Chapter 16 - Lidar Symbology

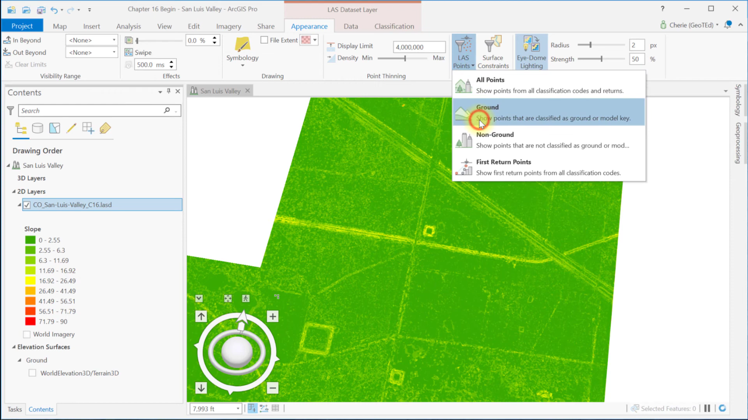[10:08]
And we can quickly change to Aspect if we want to.
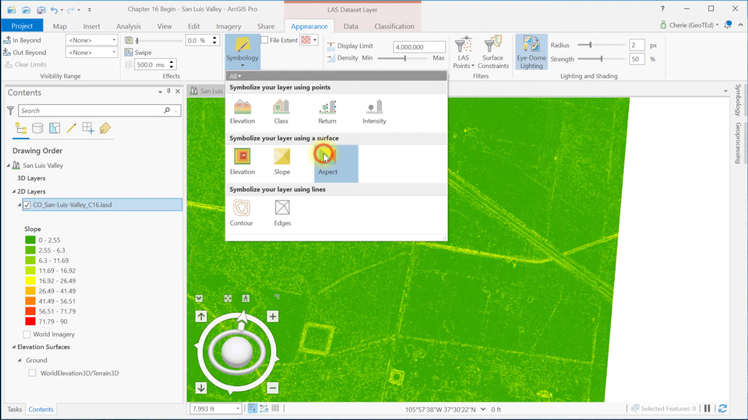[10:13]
These tools demonstrated are for display purposes only. They don't create an elevation file or a slope file or an aspect file. They just help us have quick views of what our data would look like.
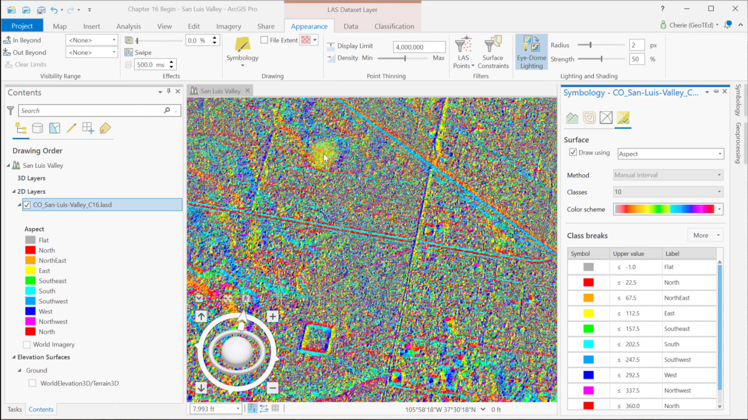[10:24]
This concludes the demonstration of symbology. Chapters 18 through 21 will demonstrate how to classify LiDAR points. Classification of all points must be completed before creating a digital elevation model,